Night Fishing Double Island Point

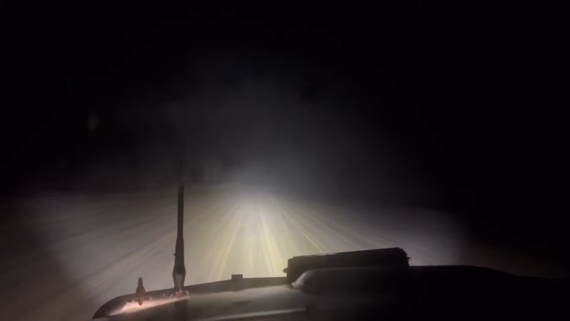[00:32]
Tiwa towards the lighthouse. That's so good. 9:15 at night.
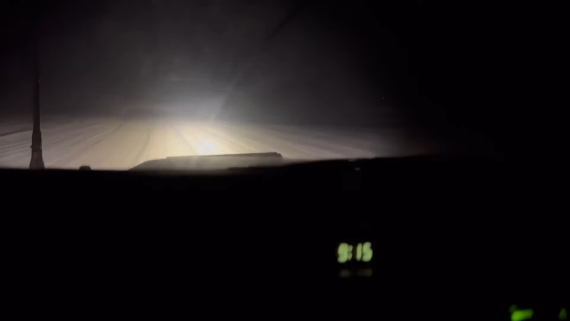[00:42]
In the Toyota. Oh, there's some water. It's not too rough, so.